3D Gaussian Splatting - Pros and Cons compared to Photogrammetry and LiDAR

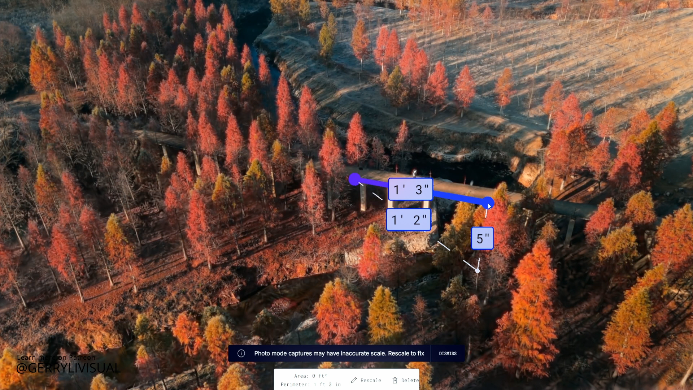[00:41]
Gaussian Splatting isn't the best for accurate measuring compared to techniques like Plylar scanning.